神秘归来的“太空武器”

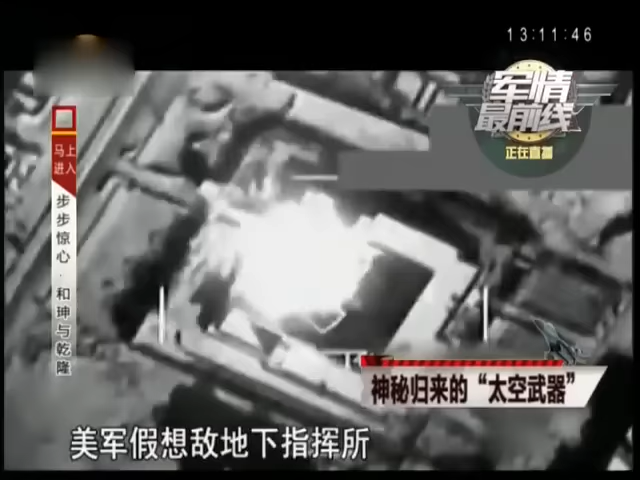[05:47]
下指挥所地面防空阵地等重要目标全部被摧毁